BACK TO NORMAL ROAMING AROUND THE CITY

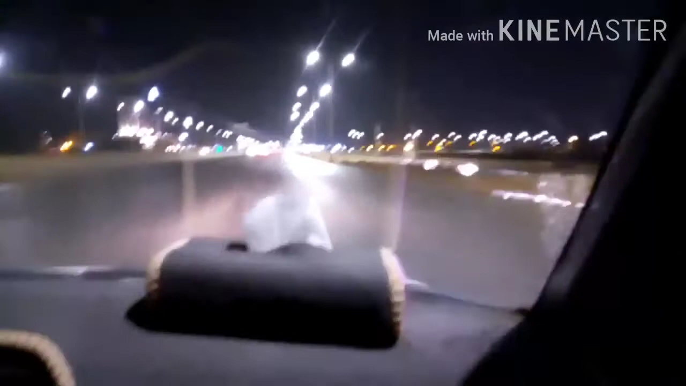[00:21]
Back to normal po tayo ngayon at wala nang lockdown. Look, nice viewing. Good evening viewing po tayo. Ayan siya.
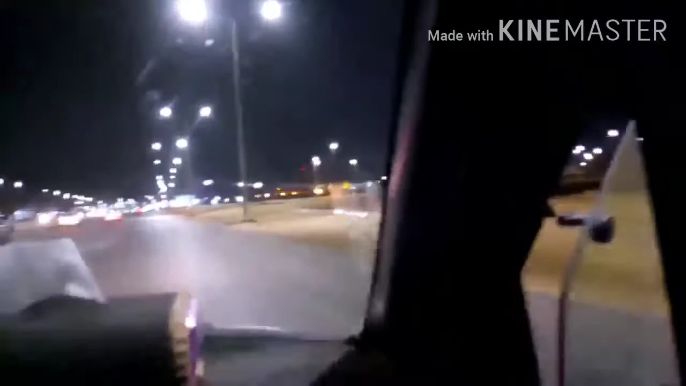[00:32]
Ano? Lilipad ko po kayo. Dahil wala nang lockdown. Back to normal. Ayan, back to normal guys.